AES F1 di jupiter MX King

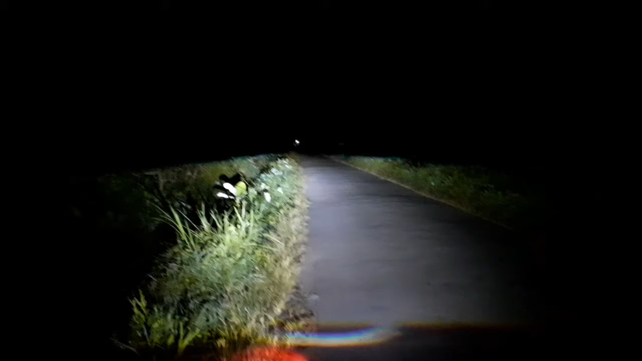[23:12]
ini tempatnya gelap disini terbiasa banyak ada penampakan penampakan juga teman-teman tapi saya gak peduli saya cuek teman-teman dengan hal ini saya samakan dulu exposure-nya kurang lebih seperti ini cahayanya teman-teman nah dan ini saya mau coba high beam-nya